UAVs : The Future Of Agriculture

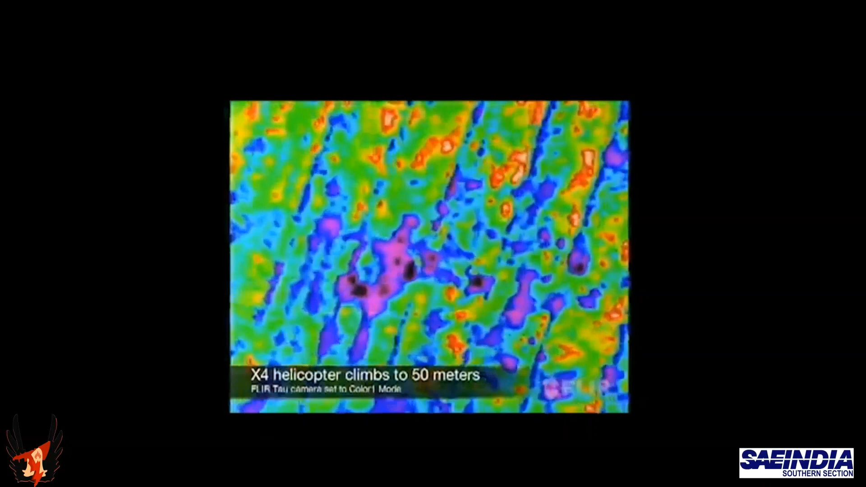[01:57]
state of crops in the farm using the thermal cameras the farmers can also determine
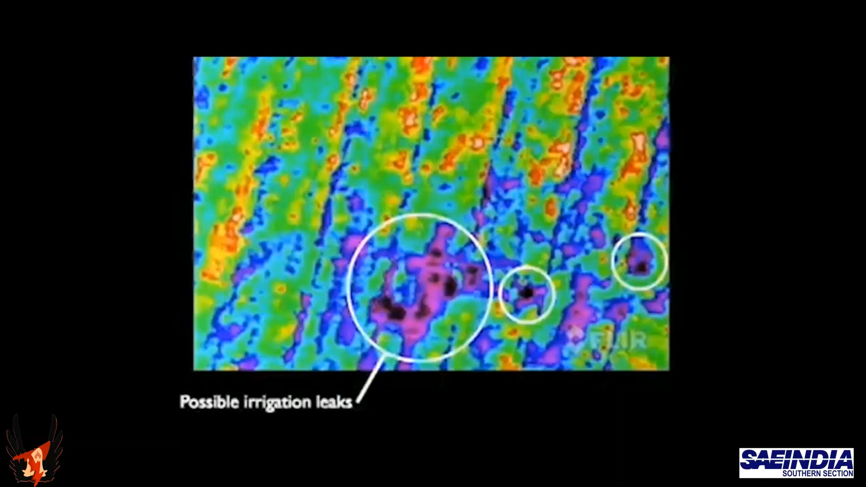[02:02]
areas with low soil moisture pinpoint crops that are dehydrated locate
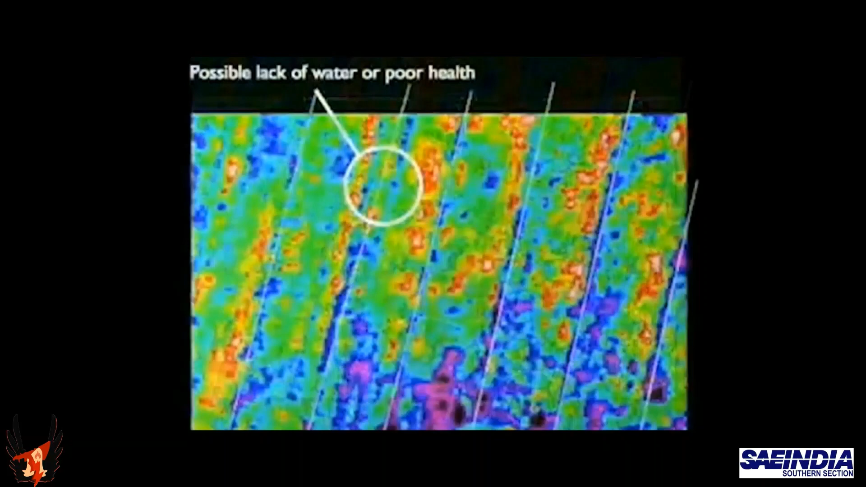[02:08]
areas that are waterlogged and have a sense of the overall health status of crops in